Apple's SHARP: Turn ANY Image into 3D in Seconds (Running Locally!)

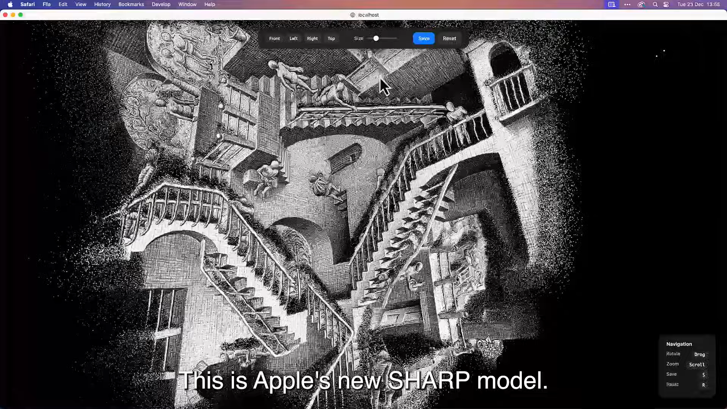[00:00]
This is Apple's new Sharp model. It's crazy to see how you can generate the 3D Gaussian splat from a single Azure drawing.
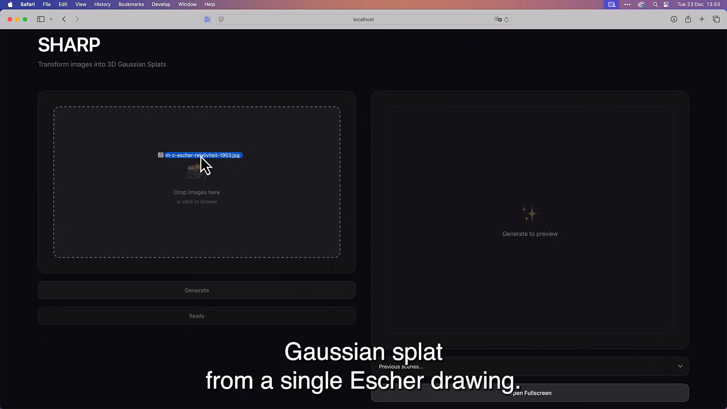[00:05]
I built a simple interface where you can drag and drop an image,
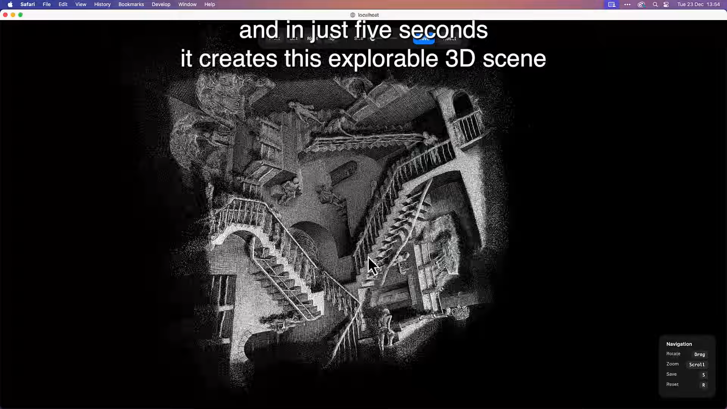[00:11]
and in just 5 seconds it creates this explorable 3D scene, running completely locally on my M1 Max MacBook Pro.